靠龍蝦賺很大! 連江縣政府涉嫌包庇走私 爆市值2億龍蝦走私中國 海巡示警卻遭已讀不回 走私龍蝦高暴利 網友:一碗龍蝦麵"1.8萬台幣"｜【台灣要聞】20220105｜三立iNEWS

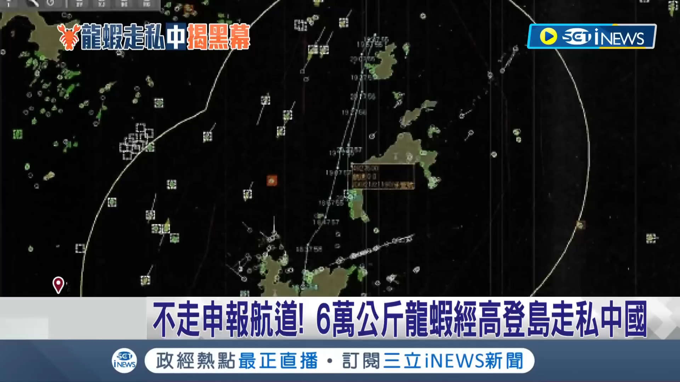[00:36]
載滿龍蝦的漁船申報航線目的地明明是大丘島實際上卻是前往後方的高登島附近海域在雷達盲